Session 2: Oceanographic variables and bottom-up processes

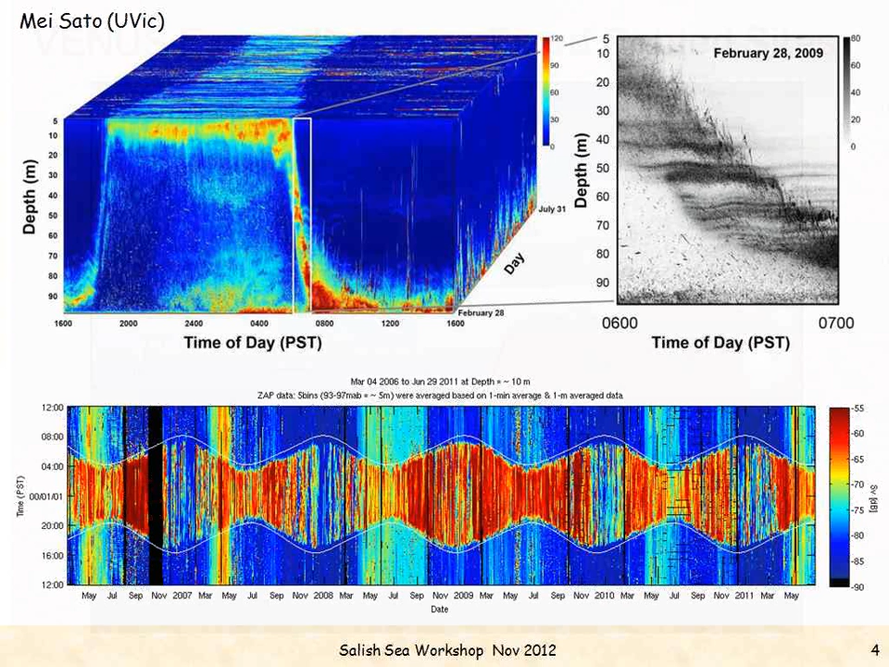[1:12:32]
and you can see that in the winter when the night's longer, they're up there longer, and then in the summer, they're only up there for a shorter time. And this shows the timeline that we've had this sensor, and so this is a slice at 10 meters depth, and you can see they're up all night,